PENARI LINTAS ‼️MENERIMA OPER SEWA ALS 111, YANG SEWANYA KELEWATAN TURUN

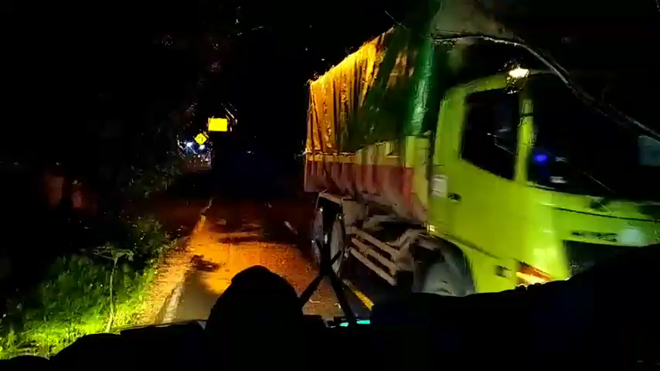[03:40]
Kawan-kawan, tadi kita udah melanjutkan perjalanan kembali setelah tadi makan malam.
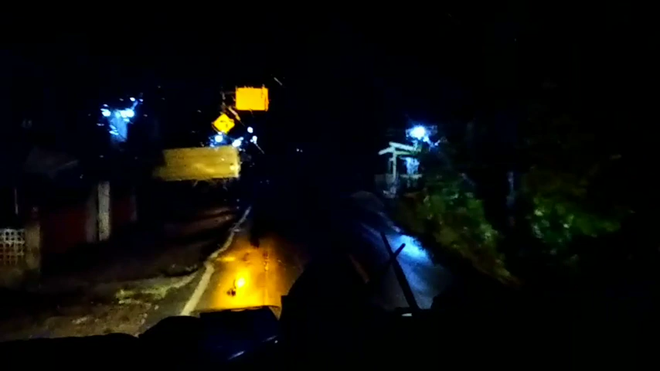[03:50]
Nah, di sini yang bawa mobil Pak Joni Sinaga ini. Cuman ini nggak kelihatan ya. Jadi kita masih di daerah Ogan.
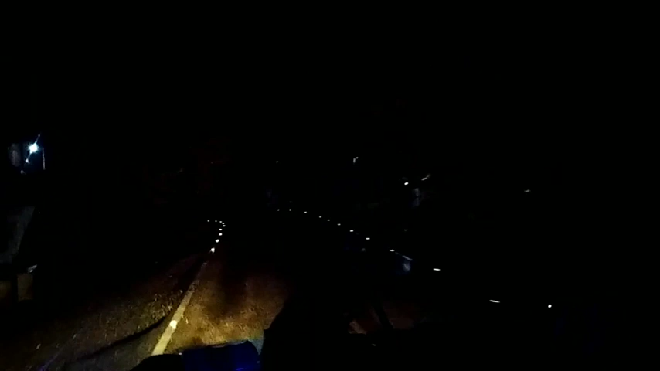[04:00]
Sangat gelap ini. Dan di daerah Ogan ini banyak rumah penduduknya. Masih rumah panggung itu atau pakai tiang-tiang
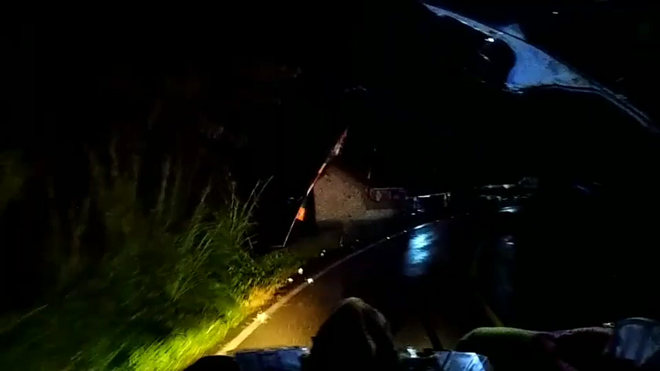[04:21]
pinggir jalannya ini sepertinya nih sungai ini atau sungai cuma nggak kelihatan nih kalau malam. Ogan ini di provinsi Sumatera Selatan ini. Hari ini hujan kawan atau malam ini.
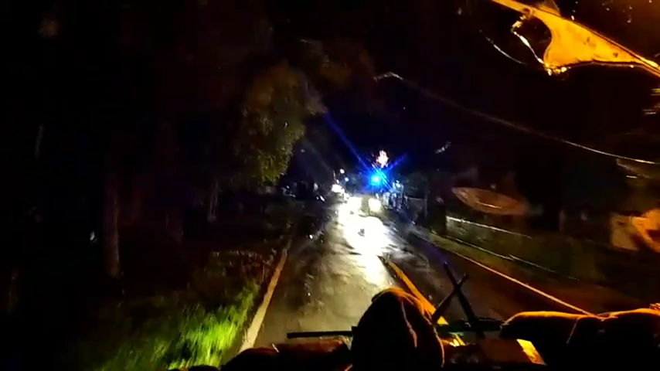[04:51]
Di
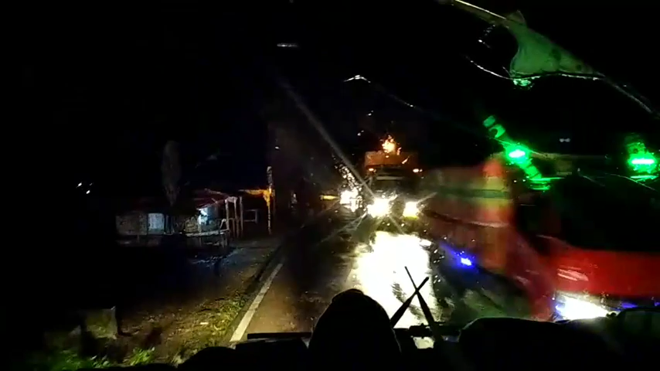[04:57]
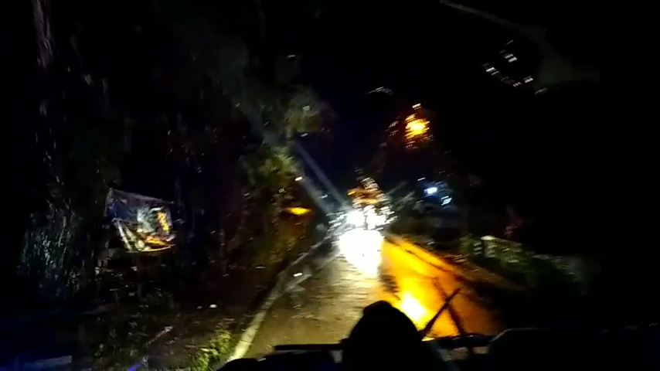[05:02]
jalannya nih lumayan sempit, jadi harus hati-hati nih kalau jalan ALS 378 nya.
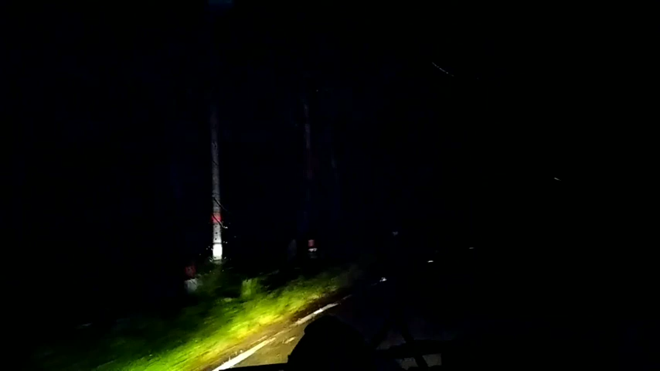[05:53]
Ada truk tangki nih, mau kita salip.
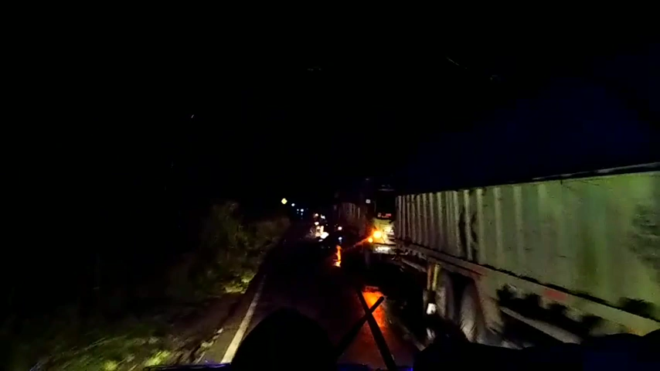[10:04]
banyak truk ya. Batu bara nih bang ya. Hah? Truk batu bara nih ya, kan. Nah, sama ini semua ini. Nah, batu bara nih bang.